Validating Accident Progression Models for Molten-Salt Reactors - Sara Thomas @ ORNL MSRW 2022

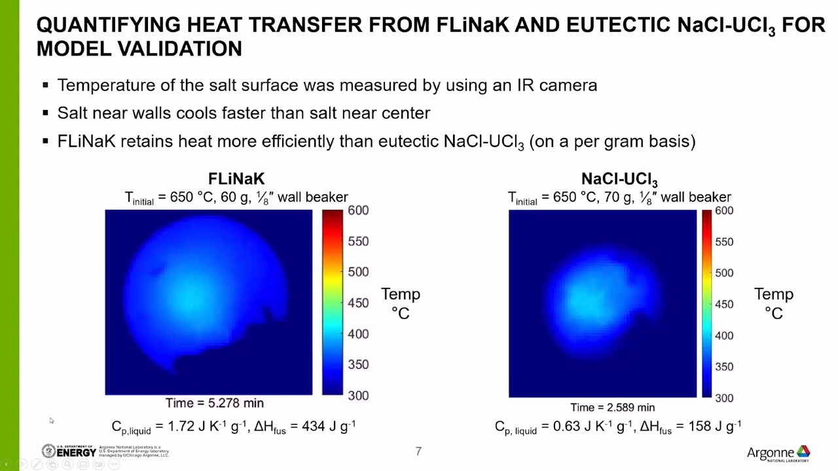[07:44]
And that is expected behavior because fly neck has a much greater heat capacity and heat diffusion on a program basis than the chloride. So that's just one example of the data we're collecting for use in validating heat transfer models for static molten salt pools. Here I'm showing the details of the test apparatus that we use to quantify molten salt spreading on a sloped stainless steel catch pan.